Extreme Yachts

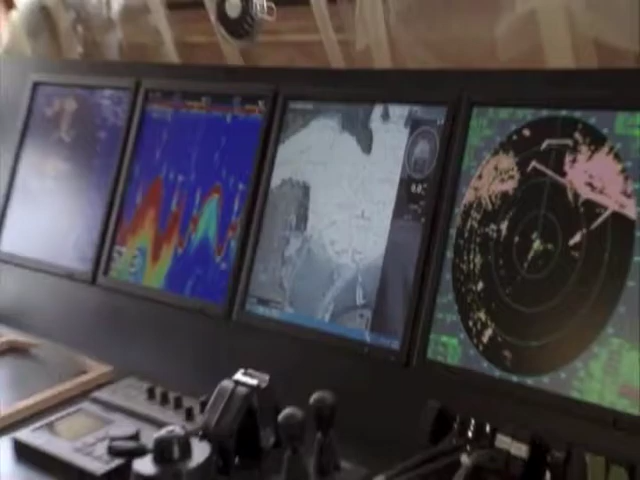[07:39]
hooking up power and turning everything on,
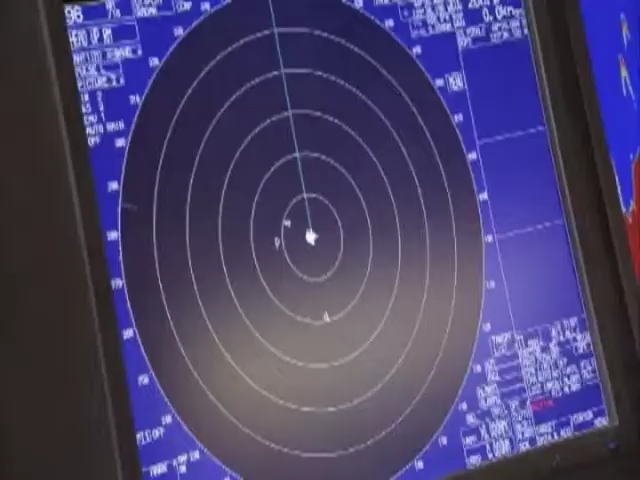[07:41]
making sure it all talks to one another,
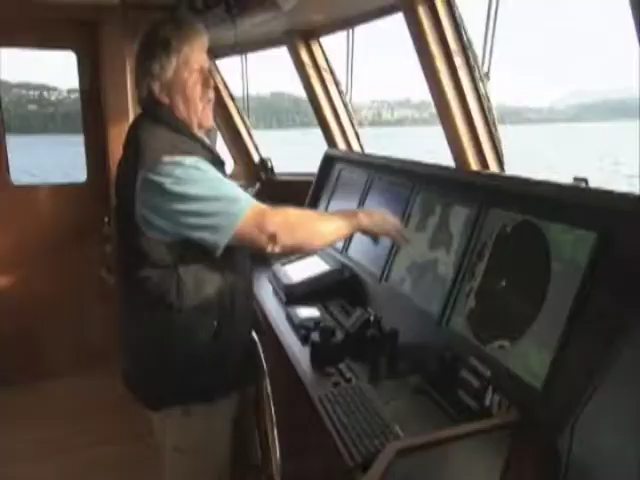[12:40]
I have one sitting here at one-mile range, one sitting at two-mile range.
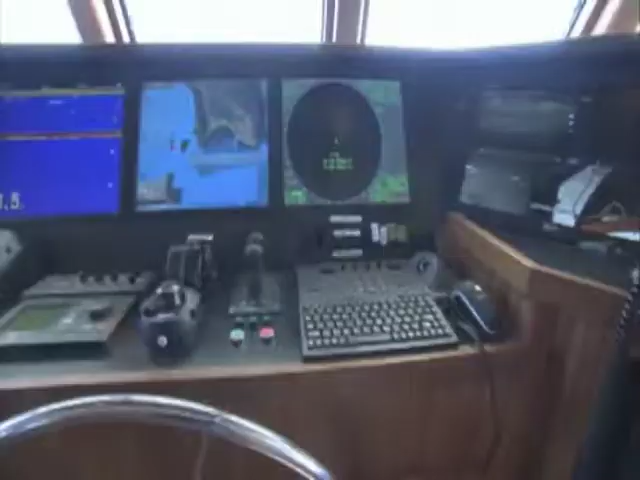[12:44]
If I was in a little more open water, I'd take that out to three or four, maybe even 16 miles if I was out in the ocean.